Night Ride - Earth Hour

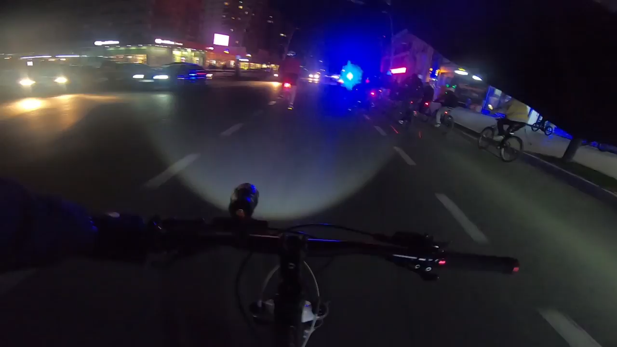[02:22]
Sunt mai de față aici cu Cristian, în față organizatorul. Sunt voluntar. Te ajut dacă vrei. Vrei să ajut ceva? Stau în spate. Ok. Ok. Sunt câțiva. Sunt câțiva. Fără un lumin, cu lumin, fără cască, fără cască, știi? Dar e ok. Este cald, nu iese foarte frig. S-au strins luminile pentru ora pământului, în omagiu. Sau, nu știu cum să spună, pentru formă de respect.
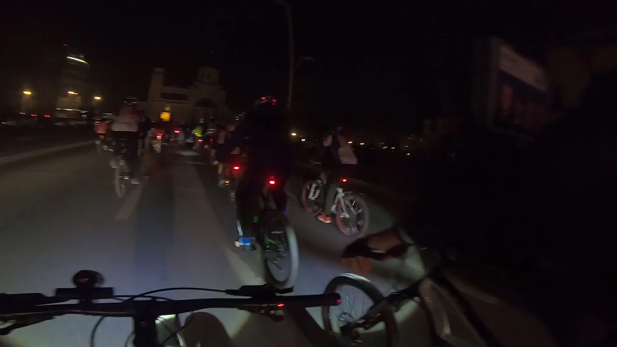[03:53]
Pentru ora pământului, pentru că în seara aceasta... S-a dat voie nouă să luminăm orașul. Cam așa ar fi. Avem în spate și mașinile. Ne escortează. Oarecum. Nu claxonează nimeni. Și asta e de bine. Suntem înșudeva la vreo... 300? Mai puțin? 200? Cam așa. Cine aici 200? 200 de oameni, copii, bătrâni,